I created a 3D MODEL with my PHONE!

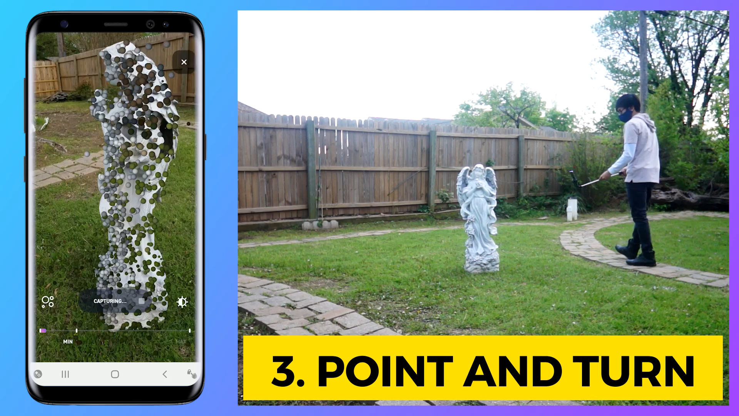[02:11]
Lock the camera on your object as you turn. This will help you capture all the sides as you move around the object.
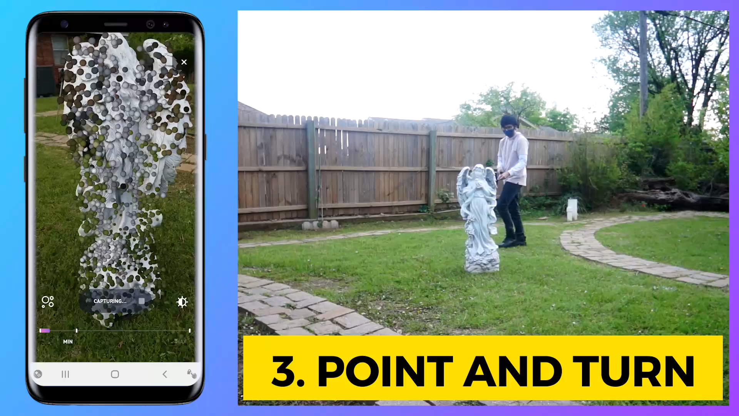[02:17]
4. Move slowly. Remember to move slowly so that the image capture is not blurry.
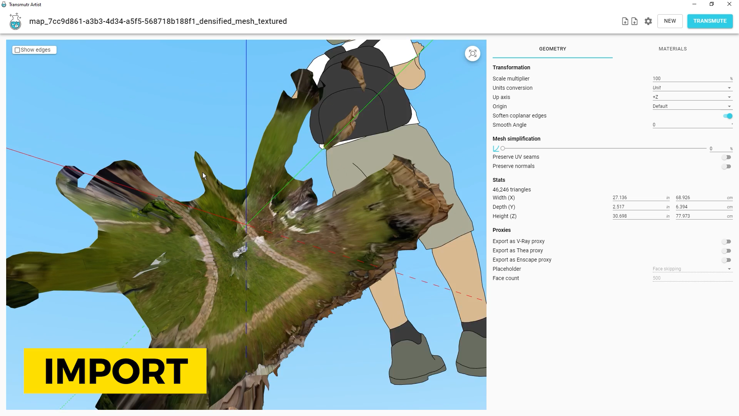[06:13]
The model is also too small, so I will change the unit to meters.
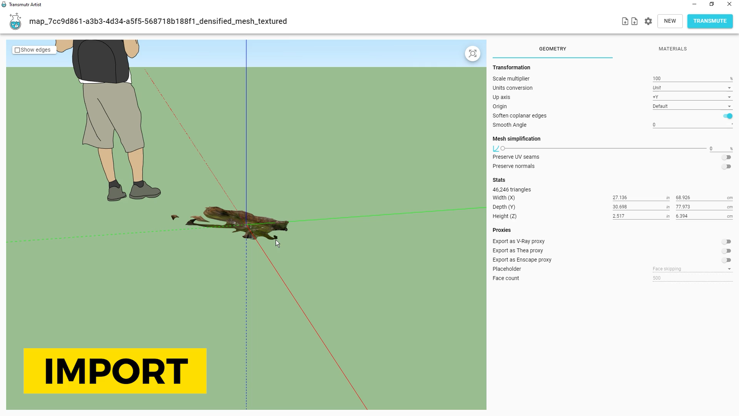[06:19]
Now I can save it as a SketchUp file and then open it.
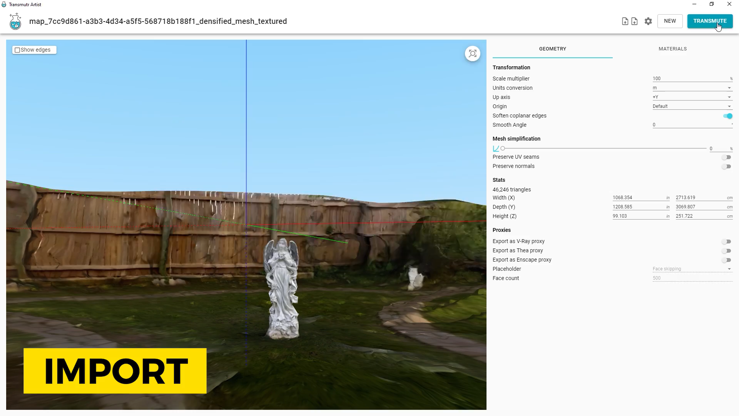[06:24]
If you have noticed, even though we cropped the model in our app earlier, this doesn't affect the 3D file.
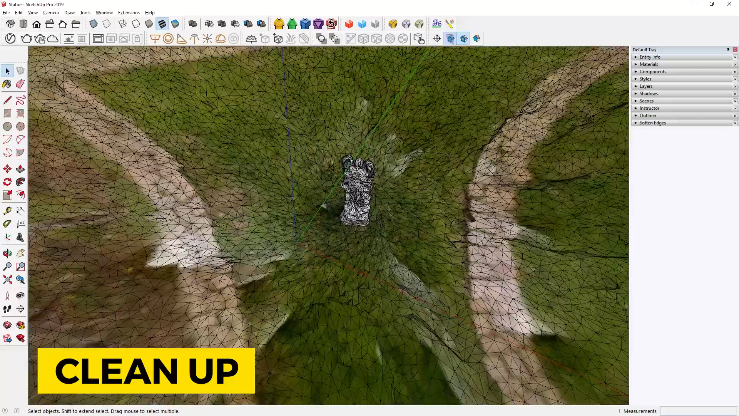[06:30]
So we need to clean it up.
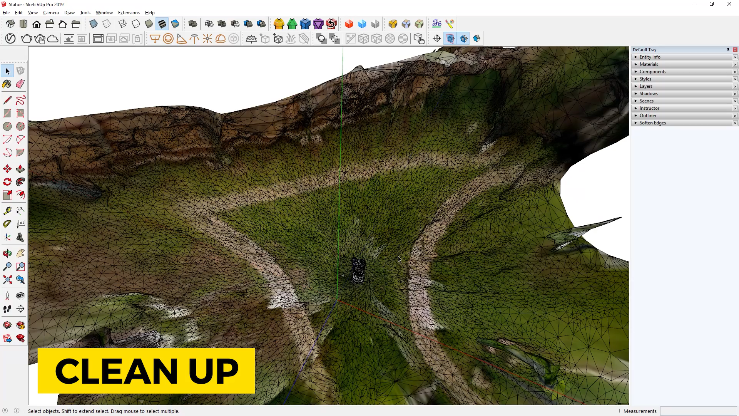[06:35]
I will first double click the model to get inside of the group. Now I can press Ctrl A to select all.
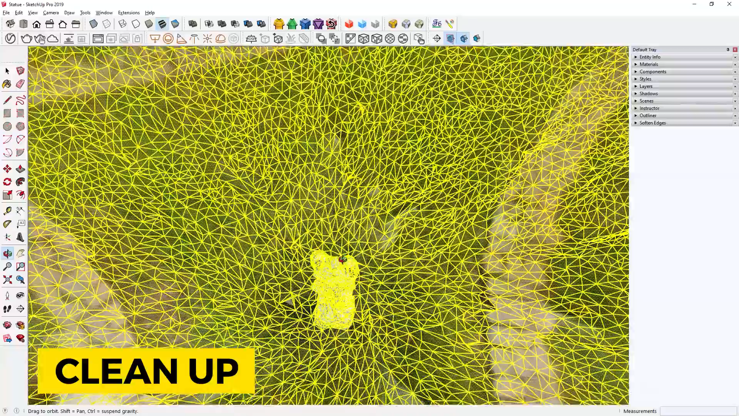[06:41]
Then I will orbit to the top view like so. Now hold down Ctrl and Shift. And click and drag to deselect our object from the rest of the selection. Then I can press Delete to remove everything else.
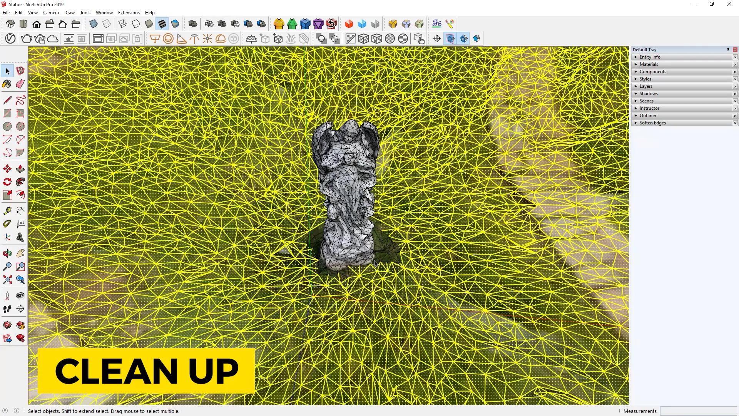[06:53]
Now I can use the Eraser tool and clean it up a bit more.